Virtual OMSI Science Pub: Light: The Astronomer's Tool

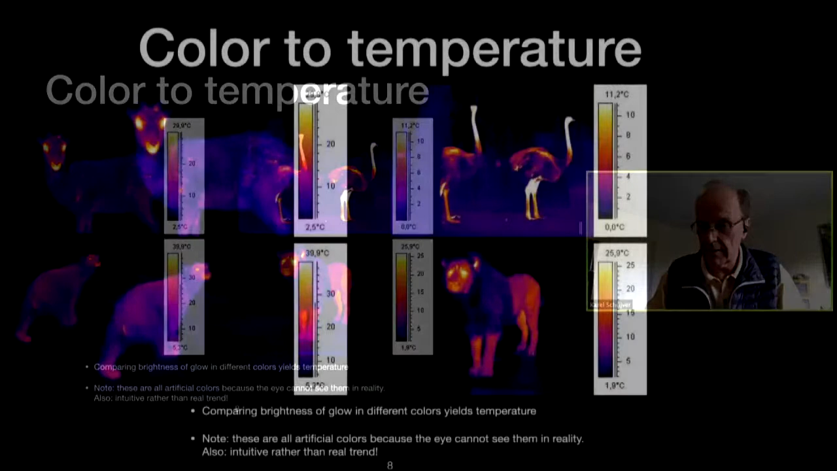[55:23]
They're good insulators, considerably removed from the hot body of the lion. They go dark and purple in this color scale. These are artificial colors because we can't see infrared colors, so somebody assigned colors. But look at the body of the lion. Now, lions don't have feathers. Lions have fur. But fur are not nearly as effective on this, on the body of the lion in insulating it from the outside as the manes are. So the body is warmer and glows warmer. And then there are the eyes and the ears and the nose and the mouth.
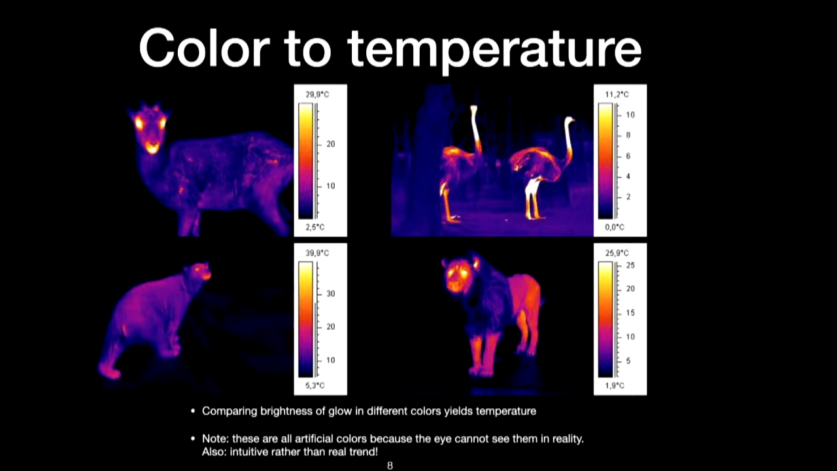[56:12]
And that's because that's where the blood vessels are close to the surface, because that's what makes eyes and ears and noses function effectively. They need blood flow to function. And here's the thing, not only do they change in color, they are the brightest thing here. So as you heat something up, it not only gets yellower and eventually bluer, it also gets brighter. And those are the things that astronomers use to understand stars.
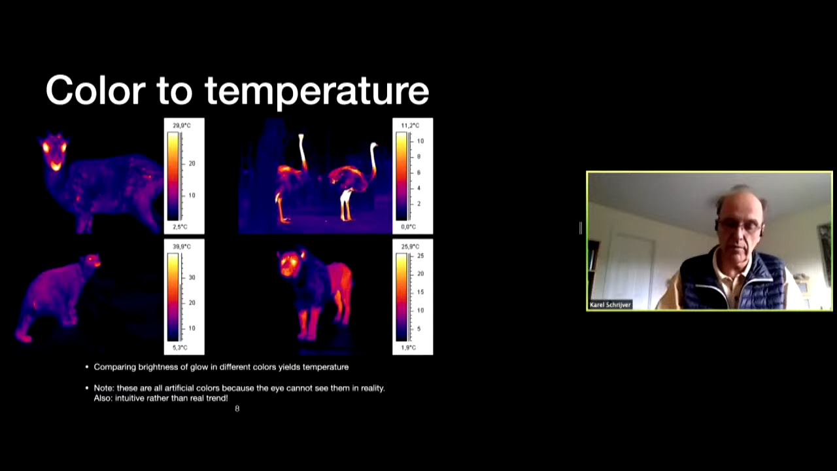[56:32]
Now I'm going to get into what's probably the most technical slide of the entire talk, but bear with me,